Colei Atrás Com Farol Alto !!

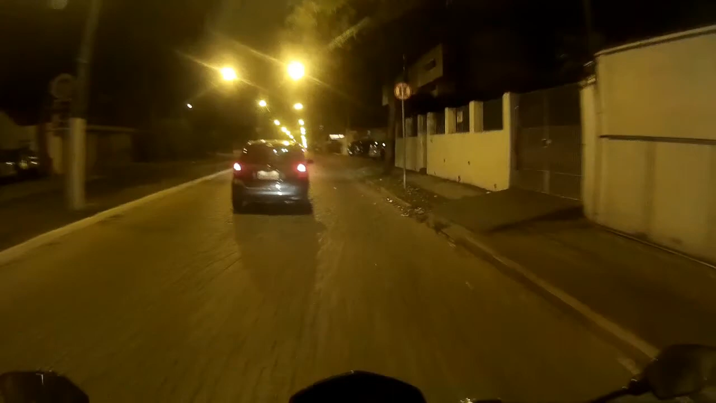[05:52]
uns caras aí que é filha da puta mesmo, viu? É, o cara vem com o bairro de um farol alto do caralho pra ver a gente. Ai, eu meto o farol alto mesmo. Espero o cara passar por mim. Vou bem no retrovisor dele. O cara se tocar, mano. Pau no cu do caralho.